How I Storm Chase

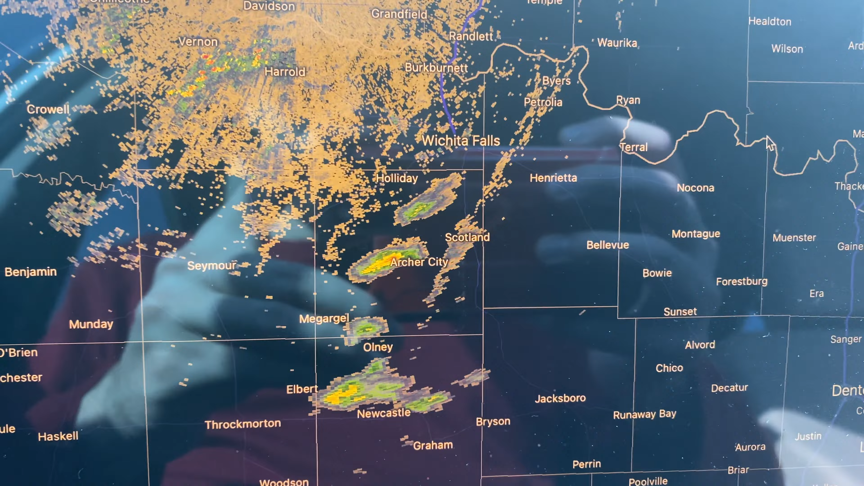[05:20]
Wichita Falls you see is right there. Multiple blips going up where that agitated cumulus field was. So that's going to be these are going to be our storms.
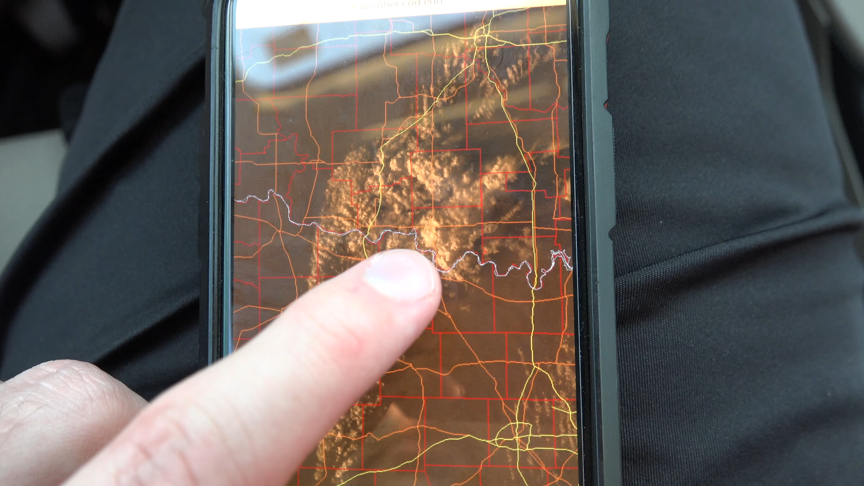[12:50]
Right in there you can see it's the most robust looking cumulus or cumulonimbus there. So that definitely looks like it's going to be the one to take off.
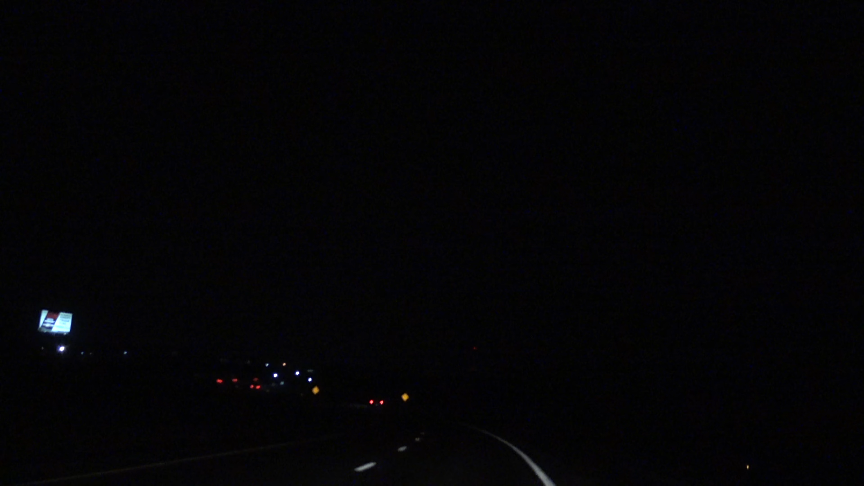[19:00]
It looked pretty interesting there. We can see it in the lightning. I'm going to reposition here just up the road to the west a little bit. It's moving off toward the northeast so we're going to have to go back the way we came to try to intercept it once again. I just kind of want to get a better view. It's moving pretty slowly. Definitely a right moving supercell with a some strong mid-level rotation on radar. Lots of positive cgs. That usually means a storm is ramping up when you see a lot of positive lighting bolts like that.
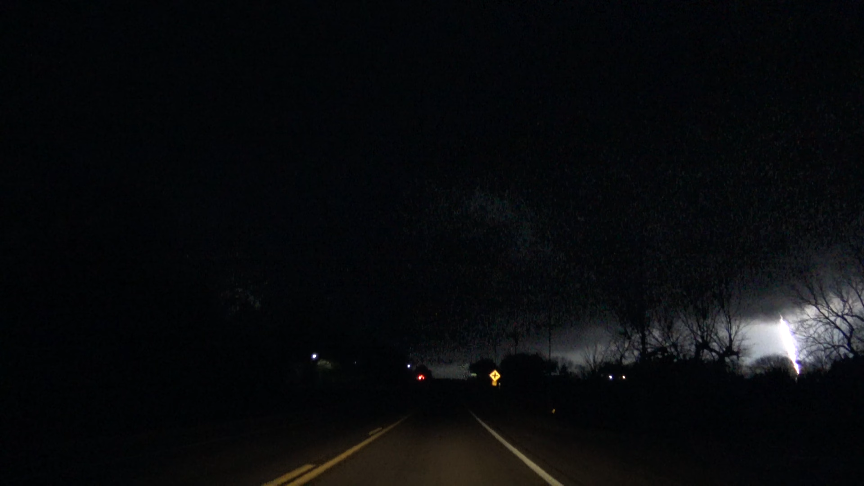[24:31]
Lots of lighting though, so we're going to try to stay ahead of this as much as we can. If the roads turn to crap, then we're going to have to turn around, but we're going to give this one a shot. Turn right on East 1650 Road, Boulburn Road.